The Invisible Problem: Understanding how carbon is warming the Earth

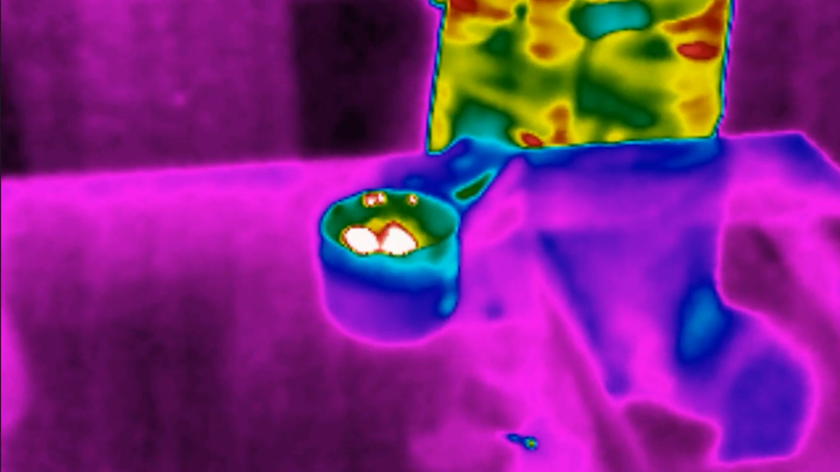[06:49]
And then we have this camera, this special camera that senses infrared radiation or heat.
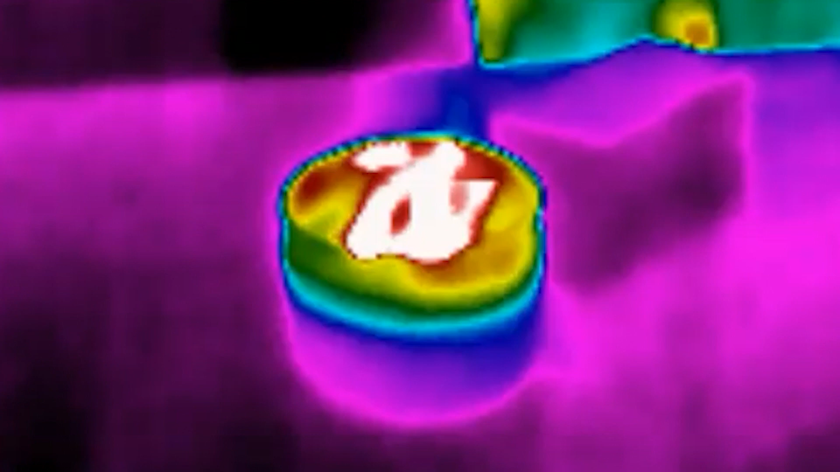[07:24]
When the glass comes into frame, it shows up as solidly purple.
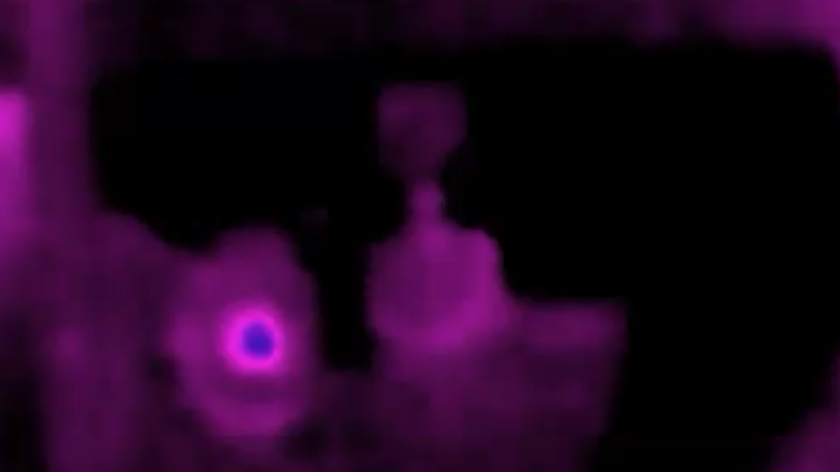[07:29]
So you can't even see the candle behind it.